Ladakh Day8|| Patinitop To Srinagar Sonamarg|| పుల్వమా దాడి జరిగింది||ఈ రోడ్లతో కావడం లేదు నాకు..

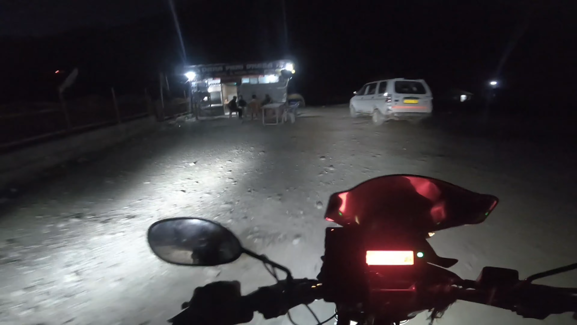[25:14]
ఇక్కడ అడుగుదాం. సోన్మార్గ్లోకి ఎంటర్ కాగానే మనకు లెఫ్ట్ సైడ్ రైట్ సైడ్లో మొత్తం హోటల్స్ ఉంటాయి చూడండి ఇట్లా. కానీ మేము స్టే చేద్దామనుకున్నాము, సో చలి ఎక్కువ ఉండడం వల్ల వద్దని చెప్పేసి ఫిక్స్ అయిపోయినాము.